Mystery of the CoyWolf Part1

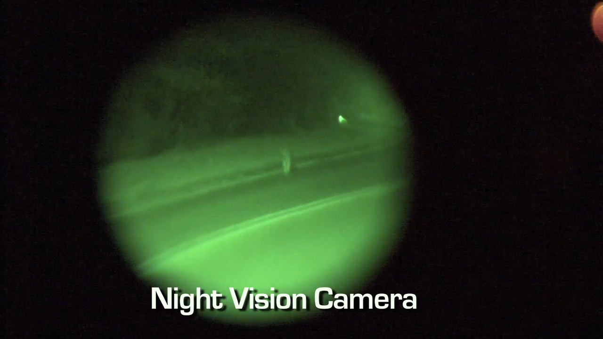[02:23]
Way is able to safely observe the species without ever disturbing them.
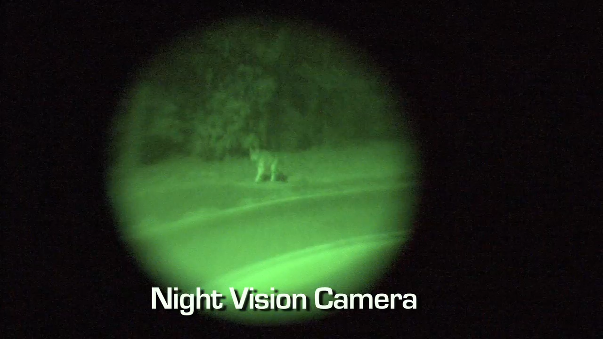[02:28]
Scientific research about the living animal's habits are vital. Remember, this isn't a western coyote.